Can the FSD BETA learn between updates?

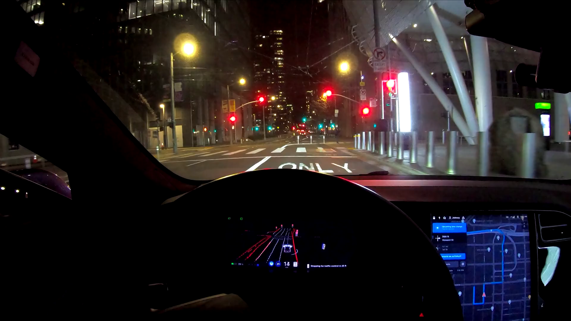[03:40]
I wanted to break this down for you in Google Maps, but this area has changed so much recently that it looks completely different. Basically autopilot has to make their next right-hand turn, which is in a few hundred feet. So it assumes this right-hand turn lane is the lane that it needs to be in. But this is actually the entrance for a bus station and the real turn is about 50 feet in front of that. Let's watch and see how autopilot does on the first attempt.
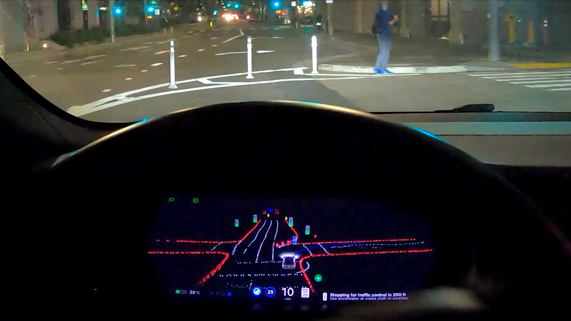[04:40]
As you saw, autopilot had some trouble and was not able to do this successfully. The planned path was jumping around wildly as it just tried to decide what to do, and it ended up getting stuck in this right-hand turn, which did require me to take over. I'm going to be fast forwarding and playing out the entire clips of what happened in between,
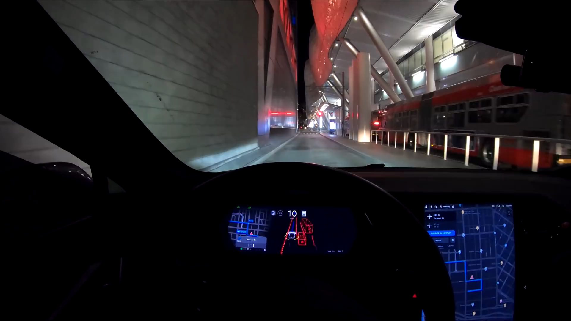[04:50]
just so that there's no question that these were all taken in chronological order.